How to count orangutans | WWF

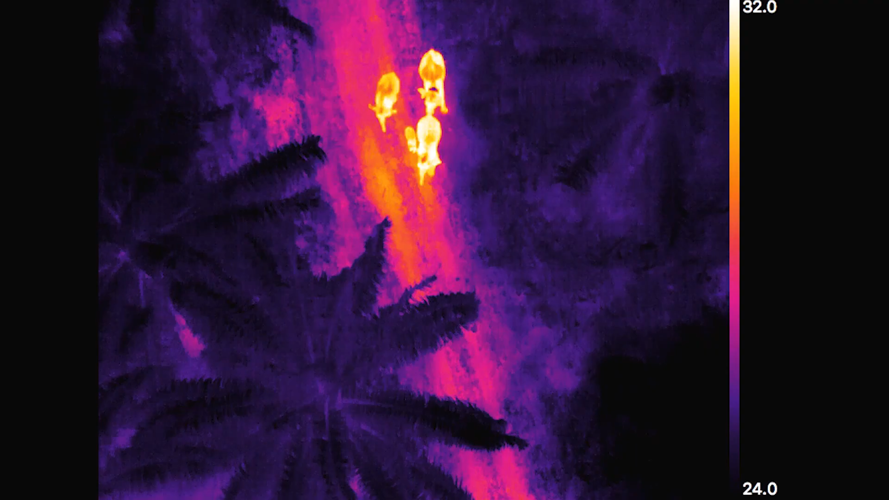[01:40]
and then the animals really stand out and you can detect them very, very well.
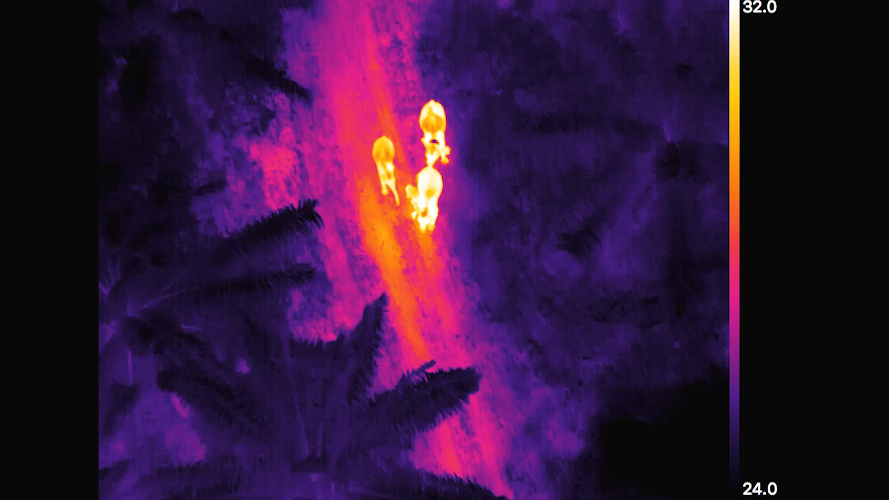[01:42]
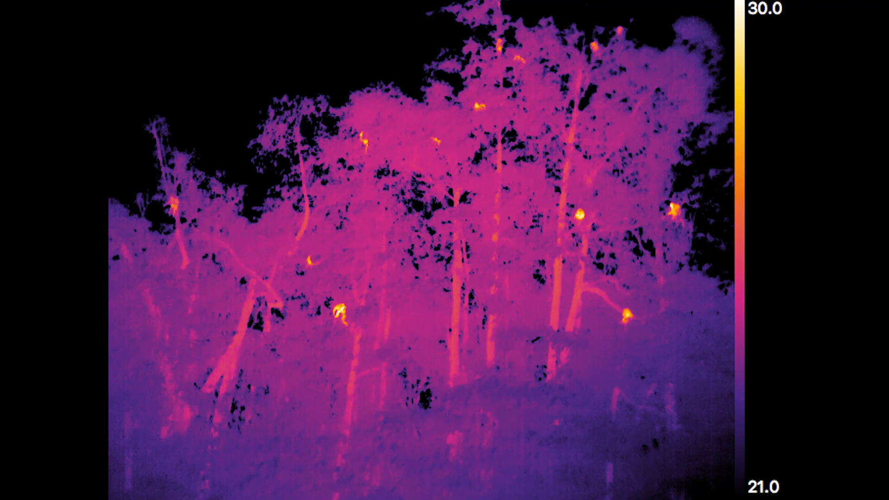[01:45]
We've been extremely successful with detecting the orangutans in their nests from various heights.
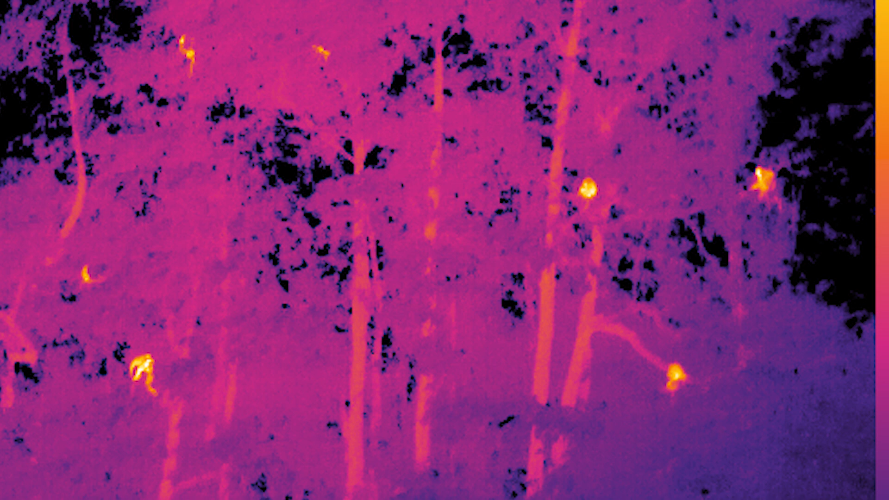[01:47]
By a certain amount of vegetation we can still pick up their signal.